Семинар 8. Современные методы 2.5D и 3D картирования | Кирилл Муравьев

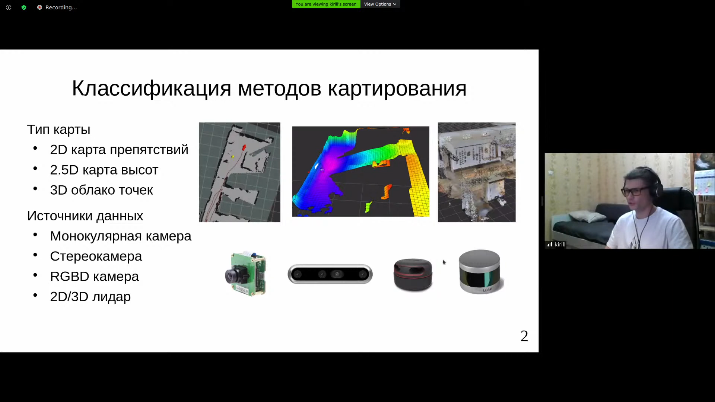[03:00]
РГБД или лидары. Обычно все же 2D и в редких случаях, когда позволяют мощности и финансы 3D лидары.
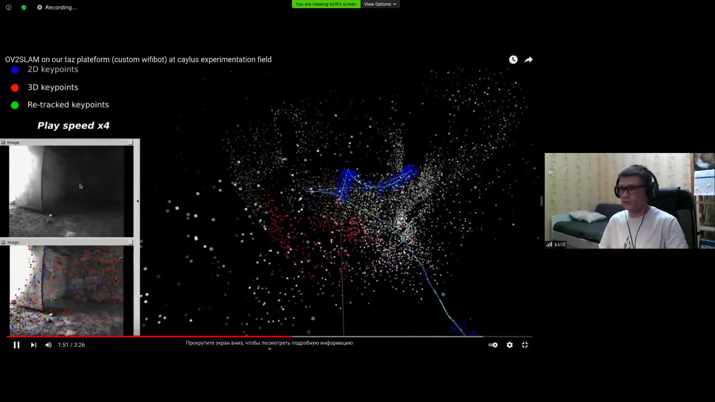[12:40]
но при этом алгоритм не теряется, и карту строят успешно.
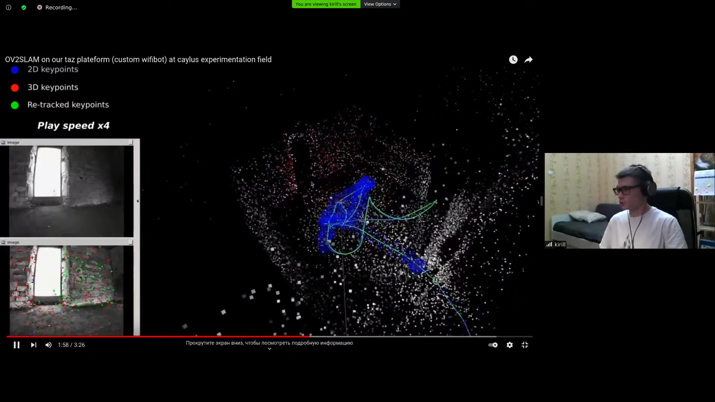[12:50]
Но карта получается разреженной. И тут видно, что разворачивается робот с звездочкой, он не разворачивается на месте.
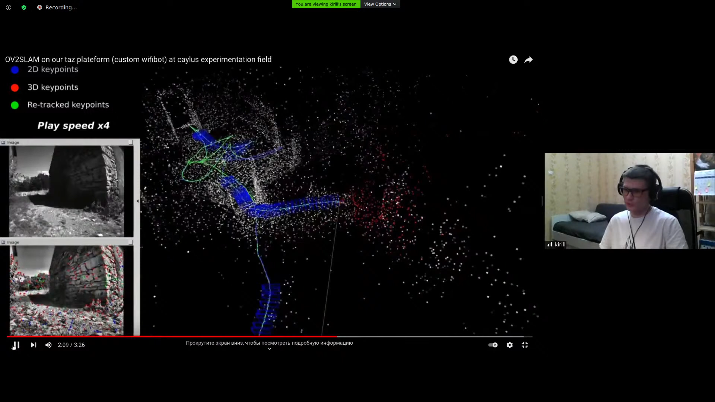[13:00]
Вполне возможно, при развороте на месте произошли бы какие-то сбои.
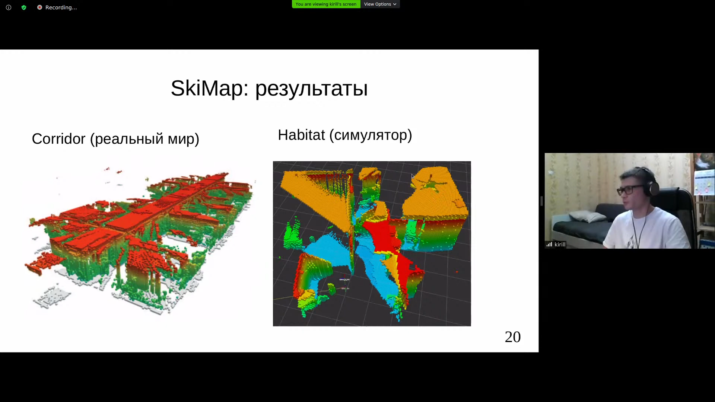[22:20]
Однако при всем при этом, при быстрых движениях робота или когда позиция немножко отклонялась от истины и возникали провалы. Вот здесь, например, половина комнаты на карту не нанеслась.
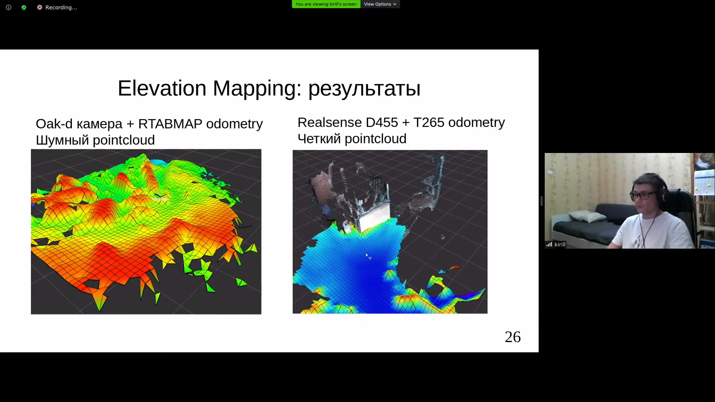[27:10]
а справа в случае RealSense действительно ровный пол. То есть метод Elevation мэппинг сильно зависит от качества входных данных, от точности сенсора. Сейчас покажу видео запуска его на данных с реального робота.
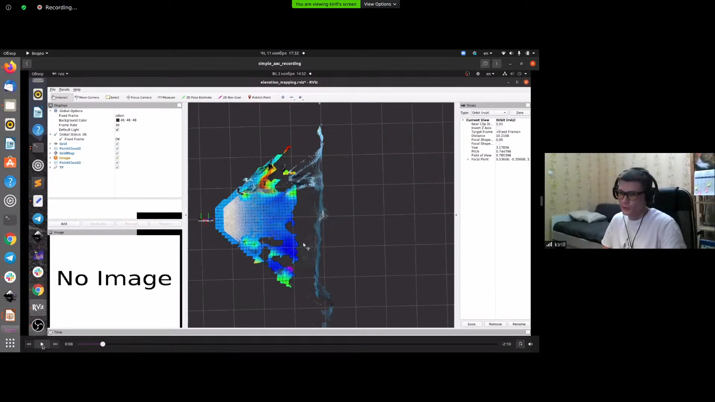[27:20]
Здесь вид сверху, цветная карта плоская,
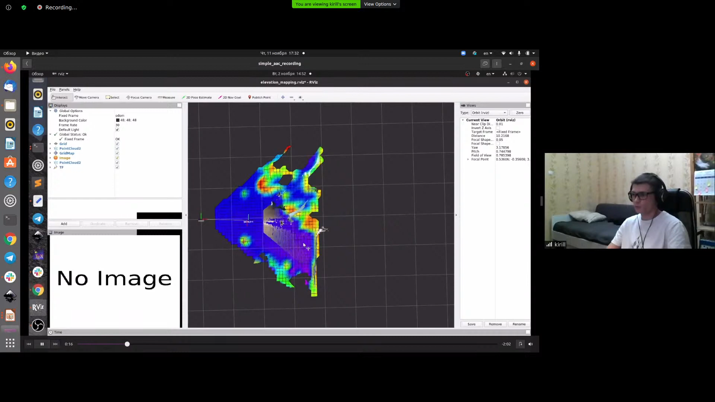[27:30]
это карта высоты как раз Elevation мэппинг, а вот эти точки это локальный Point Cloud с RGBD камерой VitorialSense.